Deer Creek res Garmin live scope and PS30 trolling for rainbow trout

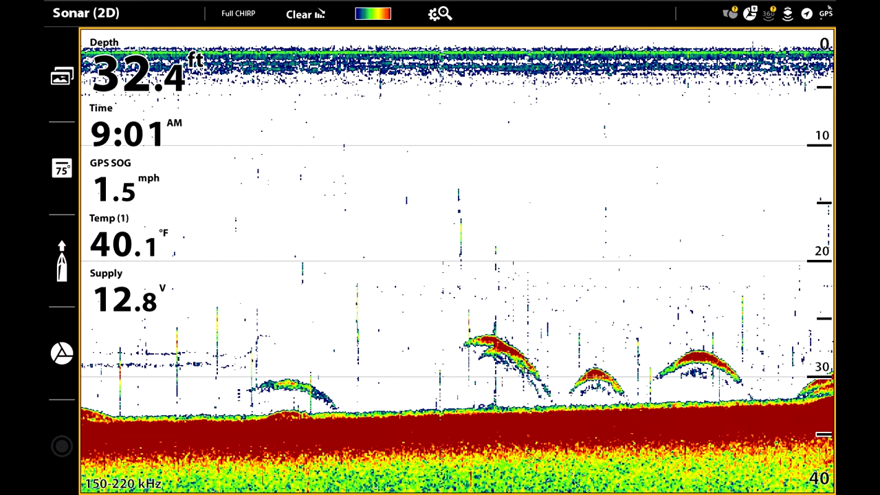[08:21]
On screen: depth 32.4 ft, water 40.1°F, speed 1.5 mph
On the back it has two plugs where you can plug in two different transducers. This is my Hummingbird Gen 2. I turn the, this here is my Hummingbird Gen 1.
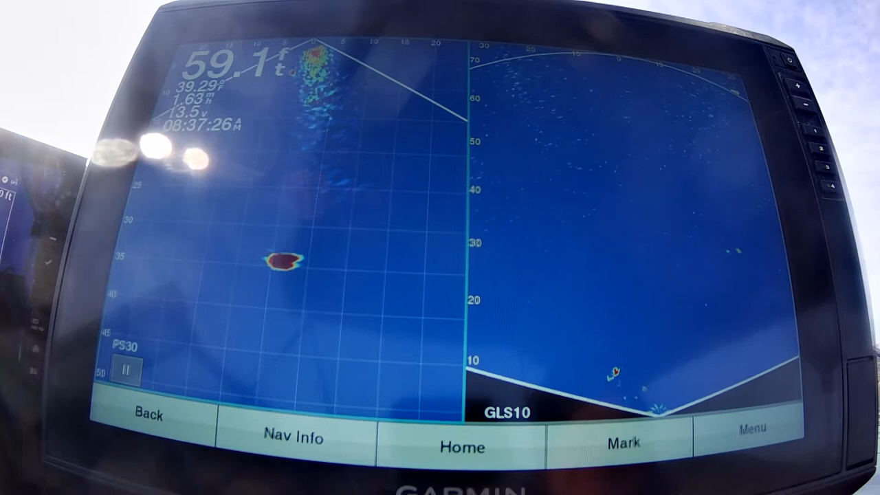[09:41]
On screen: depth 59.1 ft
Then we're going to pull that transducer that's on the right side. We're going to pull it out of the water and I'm going to turn the transducer and it's going to show you a different view. Remember here, on that right transducer, you can't see how deep the fish are. This shows, as in 30 feet of water and you can see those big marks on the right transducer, that shows the bottom. This transducer doesn't show too much deeper than 30 or 35 feet.
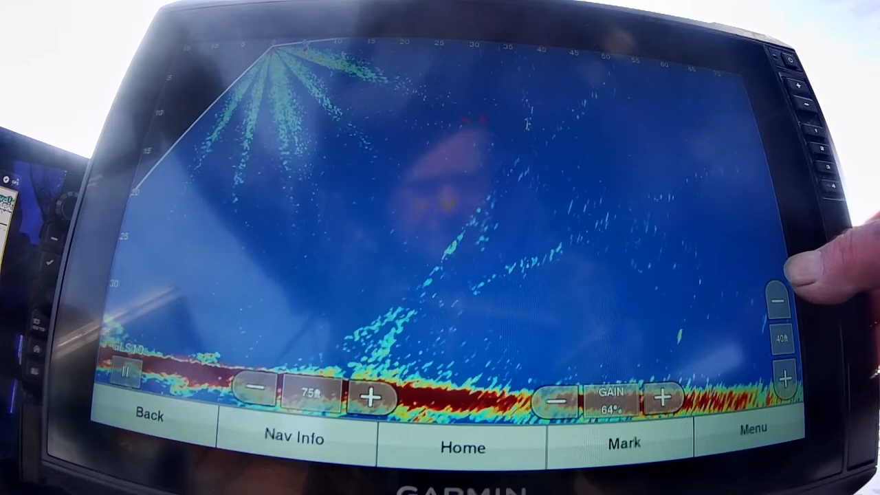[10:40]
We're getting rid of it by turning the gain down and I'm going to block out the bottom. And so right there, I'm changing the depth of what we're seeing.
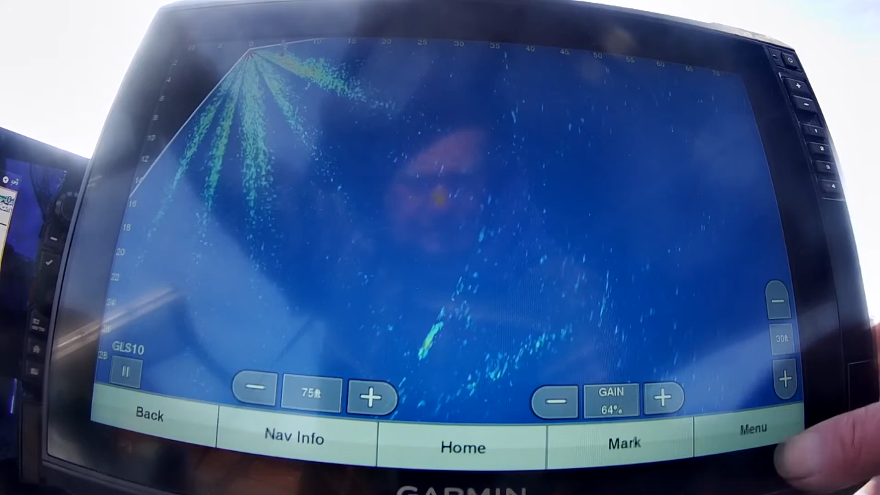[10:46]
Now we're going to go back to our split screen. Now, on this transducer, look at the top on the right side, you'll see a zero. That zero is where the transducer is at. I have it mounted on the side of my boat by the steering wheel.
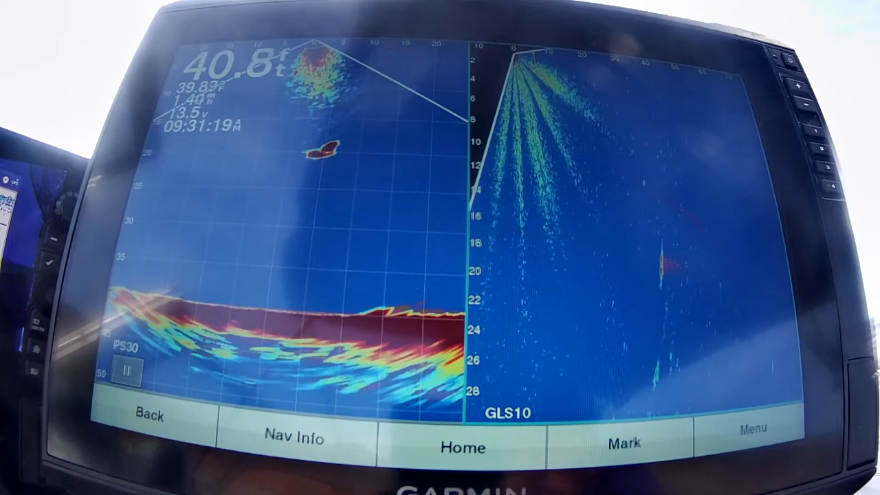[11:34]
On screen: depth 40.8 ft
And it shows back of the boat by about 20 feet. Now you can see how deep the fish are. Now watch them dive. See, they get close to the boat, which is where that zero is at, and they just dive.
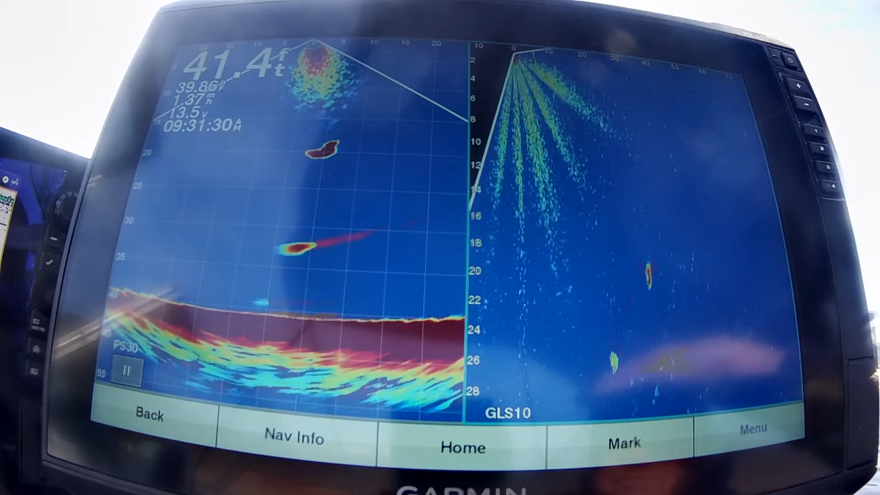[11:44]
On screen: depth 41.4 ft
And then you'll see them come over on this other screen. So the fish that you see on the right side are the same fish that's on the left side.
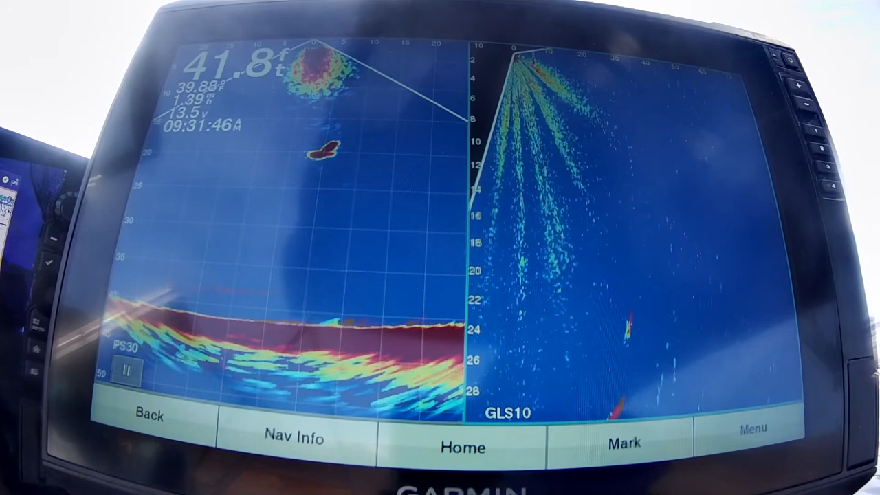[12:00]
On screen: depth 41.8 ft
Here I've cleared it up a little bit better. However, I'm not looking at the bottom. Sometimes when I don't look at the bottom, you don't get the right reading on how deep it is.